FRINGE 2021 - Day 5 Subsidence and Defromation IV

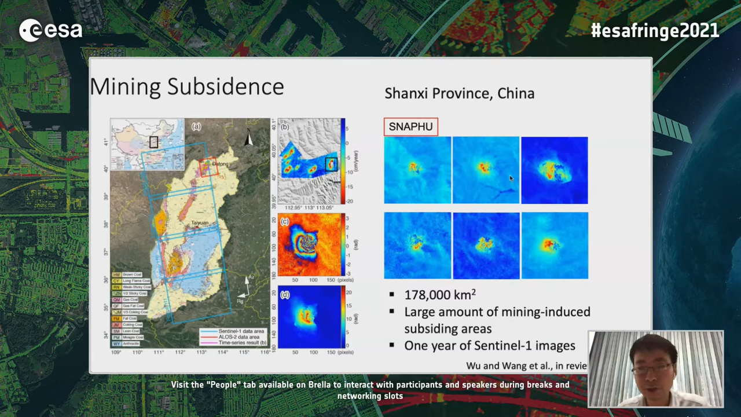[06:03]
And here we see some examples of interferograms and the unwrapping results using SNAP4. We can see when the gradient of deformation is high and the fringe is dense. It's very difficult to correctly unwrapping such interferograms. And usually it can underestimate the deformation. So here we propose a deep learning network to solve this unwrapping problem.
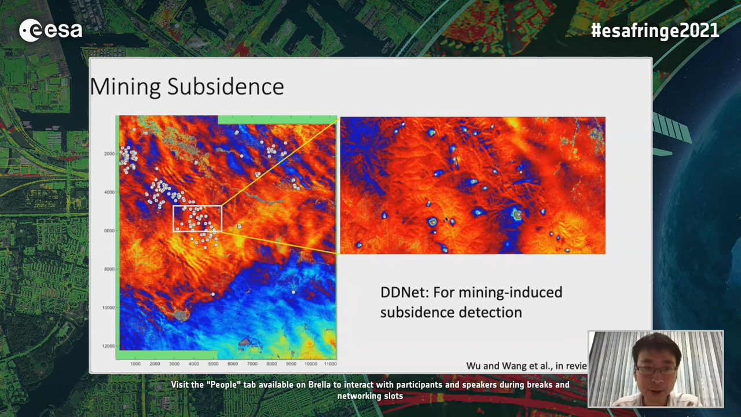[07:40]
patterns produced by the mining activities. And if we detect, we use this network to detect such subsidence centers from a stack of interferograms and stack them together, we can get a more reliable detection result. And after detection, we will try to unwrap such interferograms with our network.
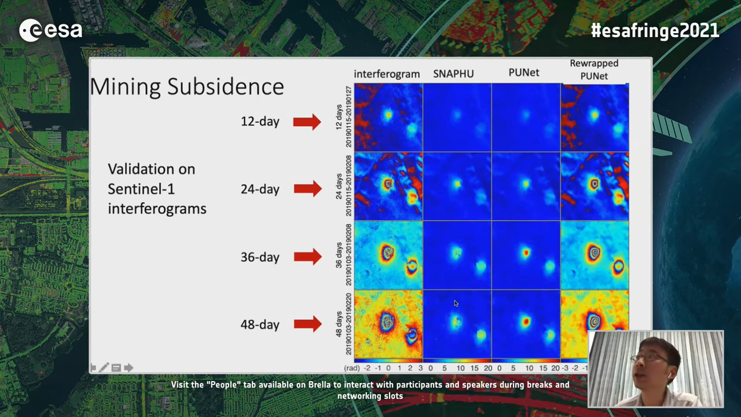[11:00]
But if you use NAFU to unwrap it for the 36- or 48-day interferograms, you will see that it's highly underestimated the deformation. So we also validate our results with ELOS-2 interferograms because ELOS-2 has a longer wavelength.
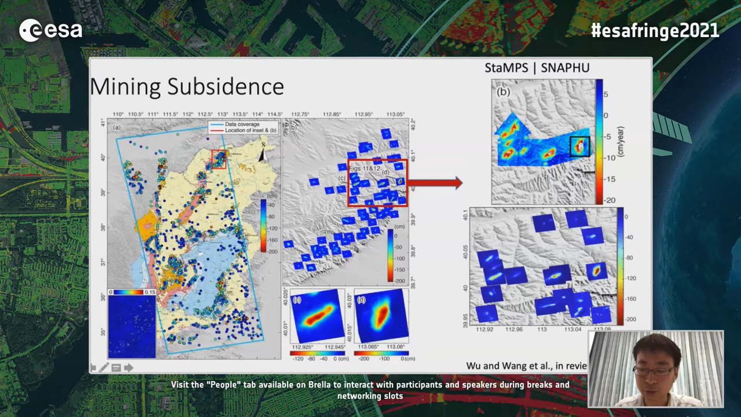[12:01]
is much larger than it can be derived from stems with SNF-2 unwraping method. So the maximum deformation velocity is more than 2 meters per year, actually. It's very large. And we also plotted the time series result to show that when the deformation gradient is larger,
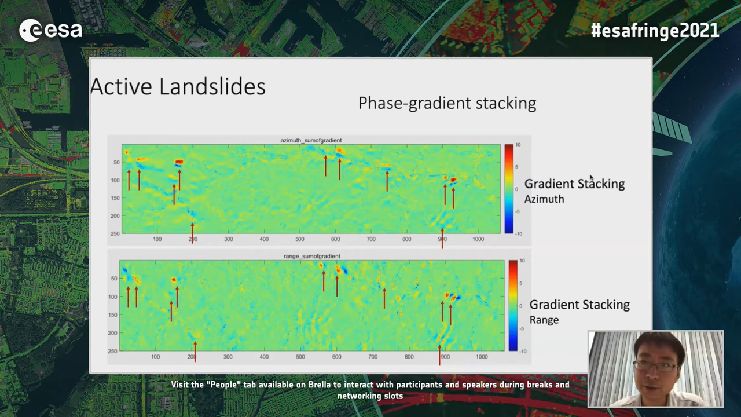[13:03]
all the short tempo baseline interferograms to make a phase gradient map. And from this phase gradient map, we see a clear pattern that's a red and blue pattern from the phase gradient in the atmosphere range to show the local deformation area.
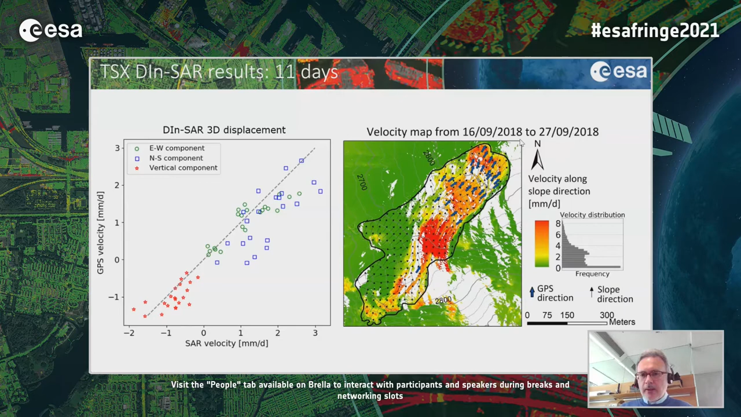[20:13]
The gain here is an example obtained with the ground-based SAR. We did some campaign in two different years, the duration of this campaign is more or less than 10-15 days, in this case it's nine days in 2018, and again we had the possibility to have a displacement map with the same meaning before, illustrated before,
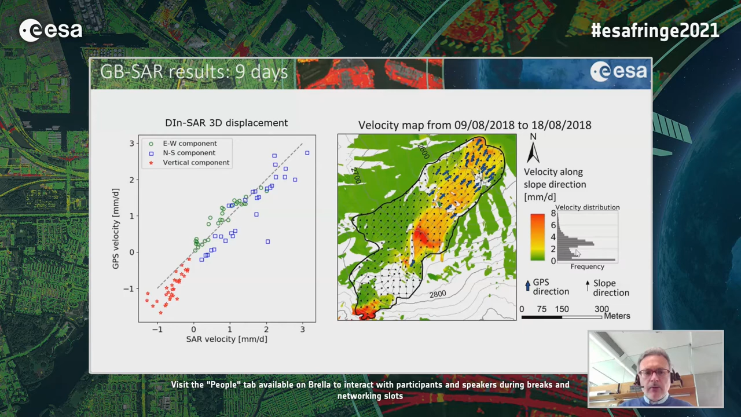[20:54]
and the results of the comparison with the GPS that was performed, the GPS campaign contextual to this ground-based SAR campaign on the left side. Here is just a simple graph where we put together results obtained with the three different techniques,
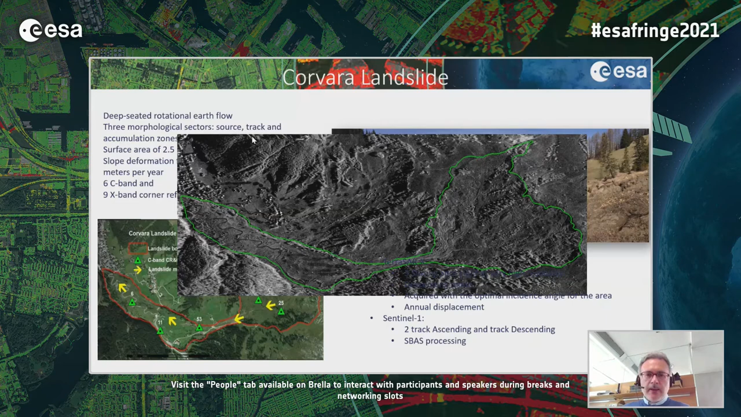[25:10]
data on the landslide you can see also here this the town on the left and the presence of vegetation is highlighted this is an example of result with this bus